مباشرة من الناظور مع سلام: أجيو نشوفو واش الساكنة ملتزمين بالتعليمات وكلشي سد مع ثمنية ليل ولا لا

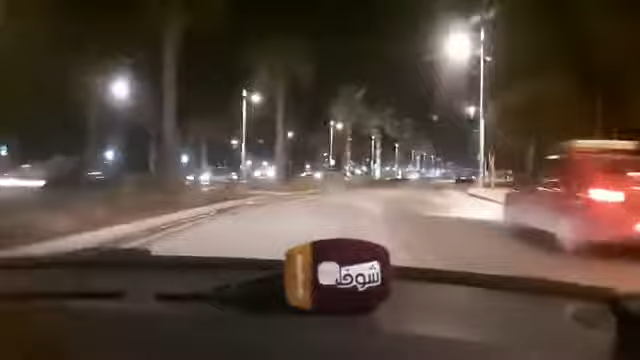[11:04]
اذا متتبعات متتبعي قناه شوف تي في، احنا في جوله ليليه هنا بمدينه الناظور في شوارع واحياء وازقه المدينه.
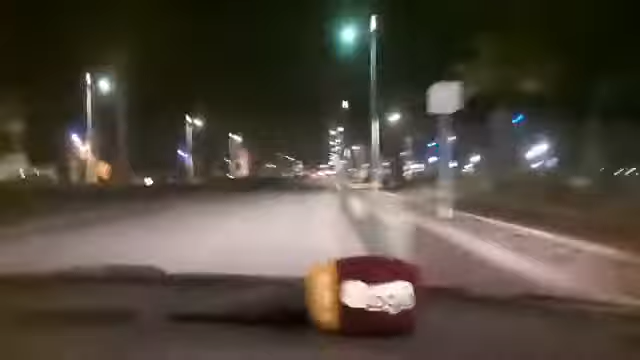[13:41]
يعني كما كتشوفوا كان واحد الفئه قليله من المواطنين عكس الايام العاديه، يعني كنا كنشوفوا كورنيش مدينه الناظور مملوء عن اخره، الناس كتجي من مختلف المناطق. هنا داخل اقليم الناظور من الزنغان من انصار سلوان العروي مع الجائحة ديال الكورونا، يعني كورنيش الناظور أصبح شبه مهجور. نتمنوا من الله عز وجل يدي علينا هذا الوباء هذا